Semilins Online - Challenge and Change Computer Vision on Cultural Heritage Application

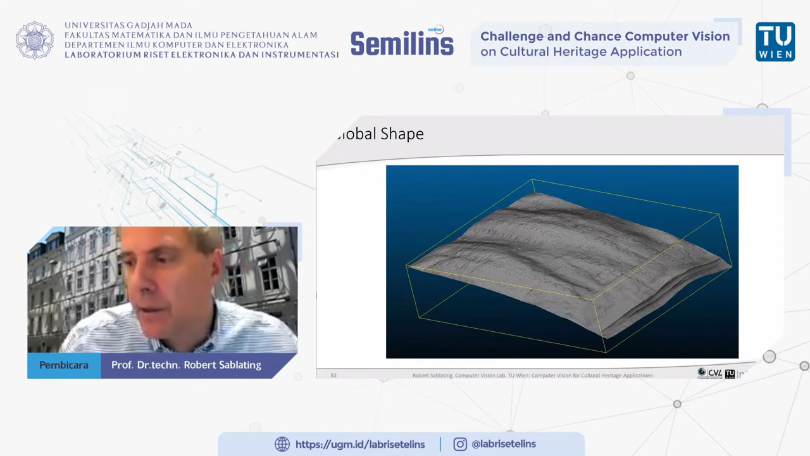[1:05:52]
And you can, of course, undistort all the surface, because now you have a 3D shape of the surface, you can undistort it and all kinds of other things. So this is from what has been done in the acquisition.